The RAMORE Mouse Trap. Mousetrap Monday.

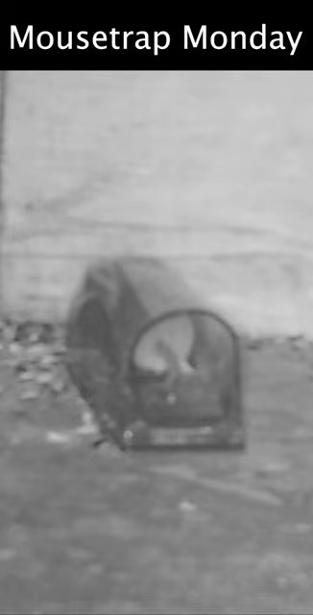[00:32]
Well last night we caught a native deer mouse in the Remora mouse trap.